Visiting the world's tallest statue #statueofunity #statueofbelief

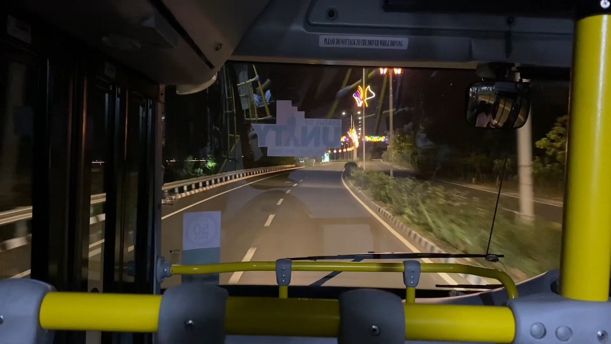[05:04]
Us going back to the parking lot. As you can see, we were in the shuttle, and as we were going back, I was just contemplating what an amazing day I had. And I was also looking forward to go rest because the next day we were leaving for Rajasthan.